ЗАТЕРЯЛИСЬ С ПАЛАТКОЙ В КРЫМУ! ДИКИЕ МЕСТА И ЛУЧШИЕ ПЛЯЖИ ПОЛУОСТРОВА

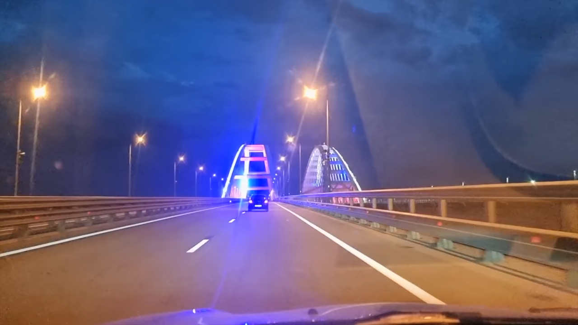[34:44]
подсвеченный цветом триколора. Дай бог, чтобы стоял вечно. И никто не мог на это повлиять. Посмотрите просто, какая фантастика. Что слева, что справа. Я помню, когда мы открывали его, какая красота сейчас стоит. Это постоянно захватывает дух от того, что здесь проезжаешь. Всем назло, стой вечно. Ну что, дорогие мои, вот на этом мы уже точно ставим жирную точку в нашем путешествии.